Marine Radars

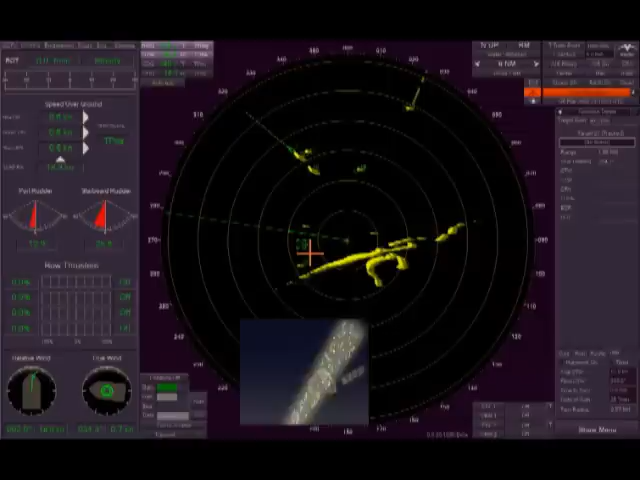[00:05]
the Sperry series of naval radars have been specially developed to provide advanced navigational support for the toughest military assignments.
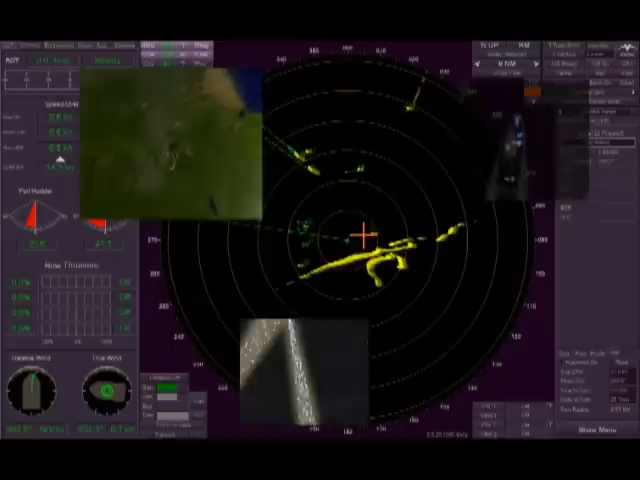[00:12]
By combining the basic navigational features and functions found in the standard ARPA with enhanced features and high-performance configurations,
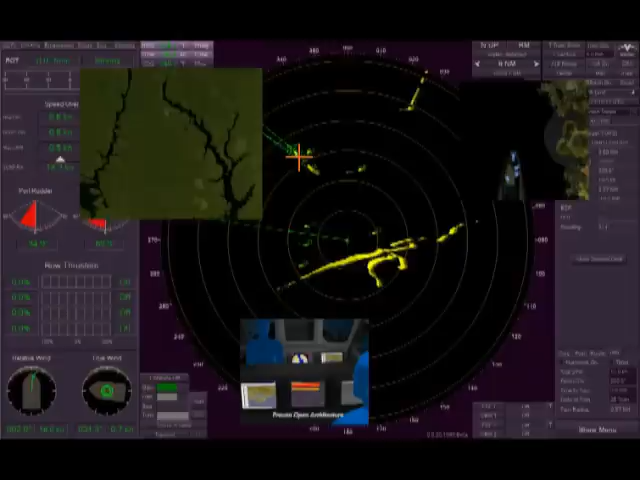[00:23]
Sperry naval radars offer exceptional military capability at very competitive prices.